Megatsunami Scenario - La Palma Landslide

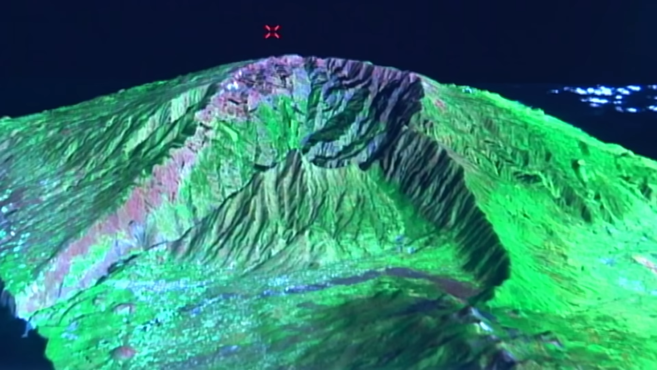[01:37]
and crack open the island along this fault line. They have traced the fault for at least nine miles along the island ridge.
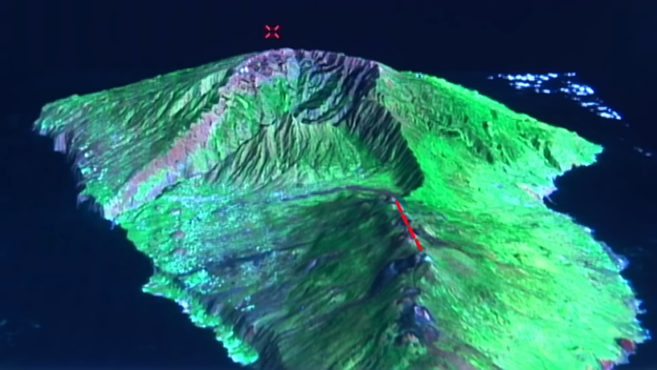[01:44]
And they believe the fault is so long that when it cracks open,